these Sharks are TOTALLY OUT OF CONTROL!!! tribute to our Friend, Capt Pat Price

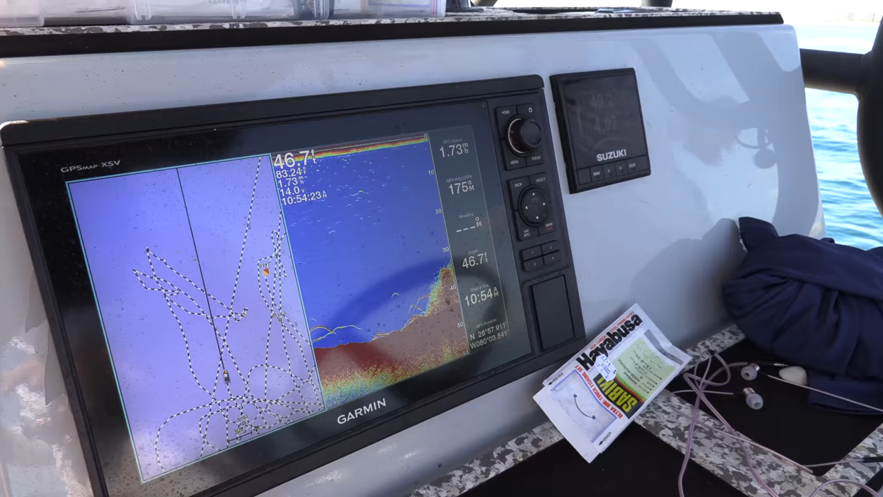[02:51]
Those could be goggle eye or they could be sardines. Come on. Exactly what I'm looking for right there.